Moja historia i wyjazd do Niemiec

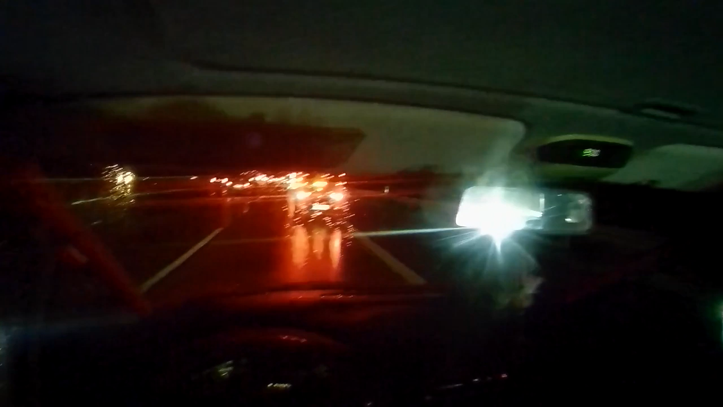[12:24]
no witajcie słuchajcie jest dziewiąta dwudziesta pierwsza pięćdziesiąt także w sumie można powiedzieć dwanaście godzin za kółkiem a dojeżdżam dopiero do Monachium słuchajcie cała autostrada właściwie zakorkowana no taka porypana droga to mi się pierwszy raz w życiu zdarzyła żebym tyle czasu do Monachium jechał a jeszcze muszę za Monachium kawałeczek no i co to że tam deszcz padał to jest nic ale po prostu korki wszędzie zaczęło się od Budziszyna tak jak Wam